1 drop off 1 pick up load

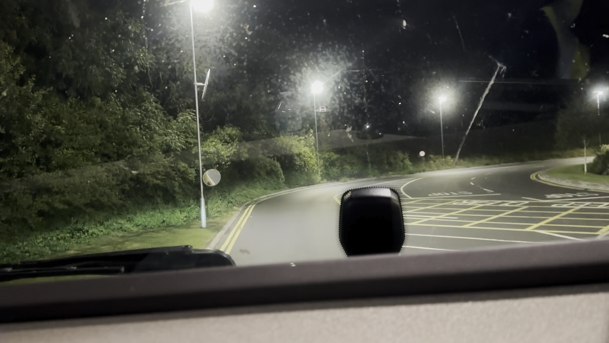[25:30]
go yeah so let's go get this break and then we head off to the connection point screen screen's a bit dirty
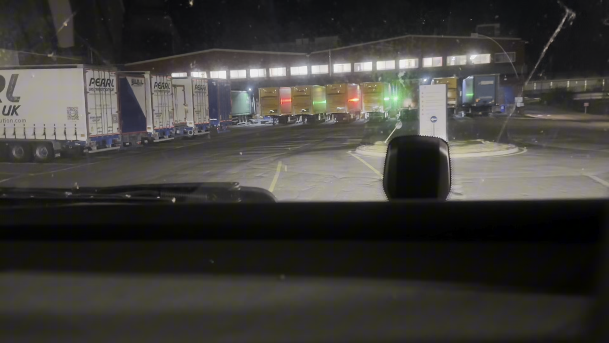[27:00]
and we're going to drop this trailer on door